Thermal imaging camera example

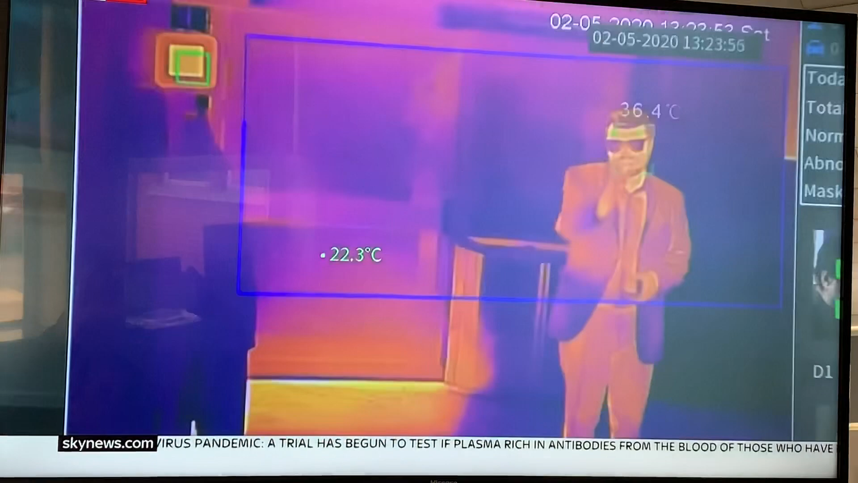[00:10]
we're scanned for our temperature with a thermal imaging camera if our temperatures are normal then we're allowed to walk onto the campus but if they're too high then we're asked to go home